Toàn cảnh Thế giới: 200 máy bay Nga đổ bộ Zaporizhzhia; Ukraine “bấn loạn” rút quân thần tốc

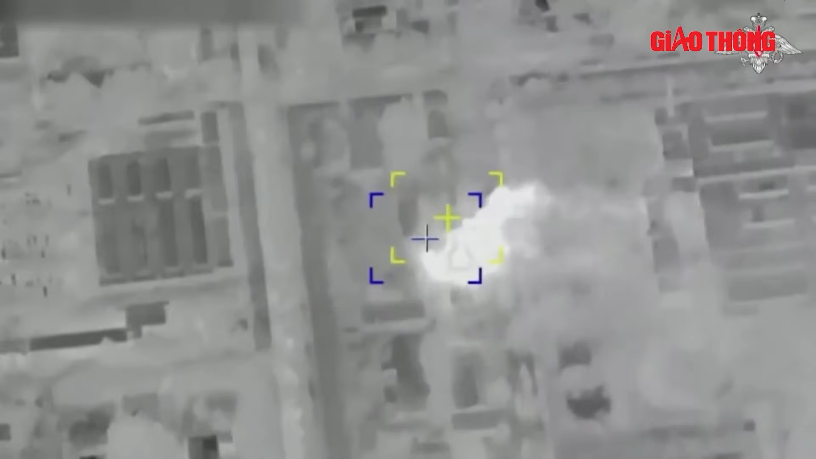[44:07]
Nga tiếp tục tấn công mạnh vào các vị trí của Ukraine ở tỉnh biên giới Kursk, gây thiệt hại nặng nề cho đối phương.